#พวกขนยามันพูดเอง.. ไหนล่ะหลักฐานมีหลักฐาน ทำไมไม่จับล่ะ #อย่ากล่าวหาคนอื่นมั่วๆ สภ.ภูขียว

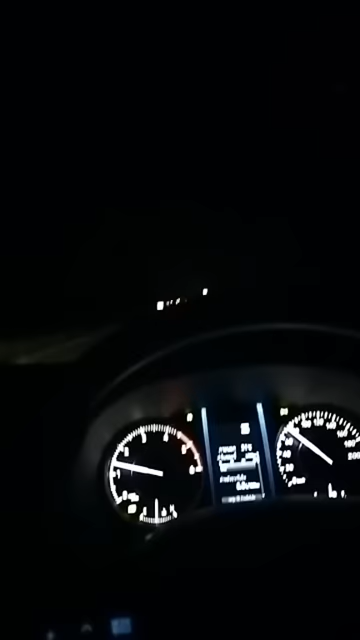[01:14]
สนนเส้นหลัก จากผู้เขียวไปชุมแพร แล้วก็จะไปเด้นได้หลายทางครับผม ไปยังจบัดเลย ไปขนเก่นก็ได้สนนเส้นนี้เนอะ
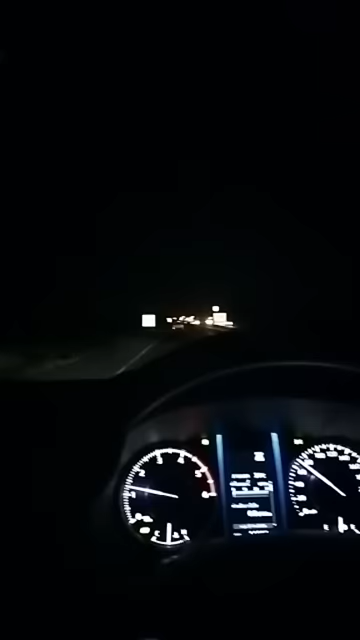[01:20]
ยังข้างคืนครับผมพอดีเดินทาง ไปชุมแพร นะครับ
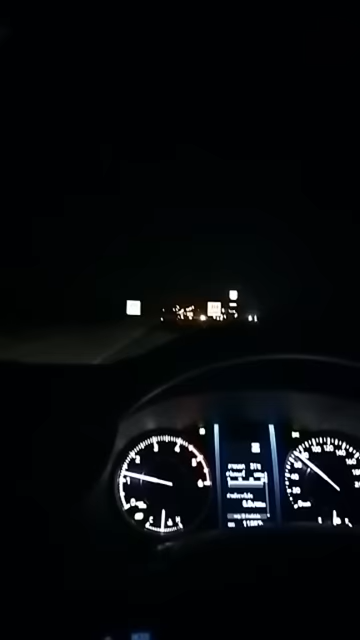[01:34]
อากาศร้อนมากครับผม อากาศช่วงขนาดกันคืนยังร้อนเลย ถ้าไม่เปิดพระดมก็อยู่ไม่ได้ น้มไม่ได้นะ อากาศร้อนจริง นะครับ
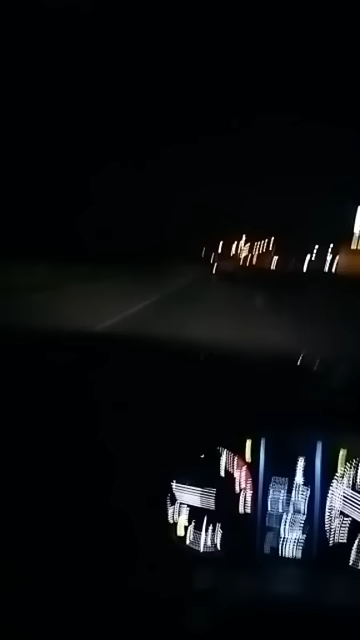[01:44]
ตอนเดียวมาเจอด่านจุด ตรวจนะครับผม ของ สอฟอฟอฟูเขียวมากพอดีมาเจอจุด ตรวจสอฟอฟูเขียวนะครับ เป
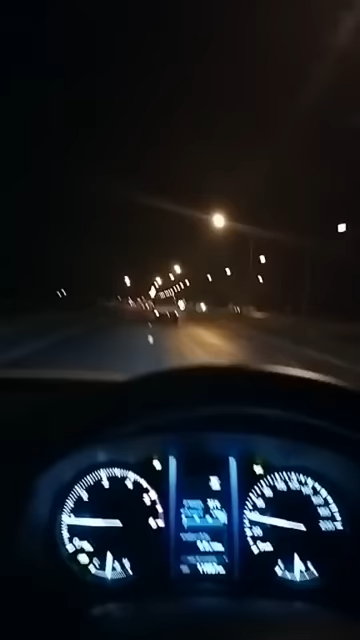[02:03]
็นจุด ตรวจอะไรเดียวจะขอย่าดเยี่ยมชม ขอลงเยี่ยมชมนะเป็นสอฟอฟูเขียวนะครับผม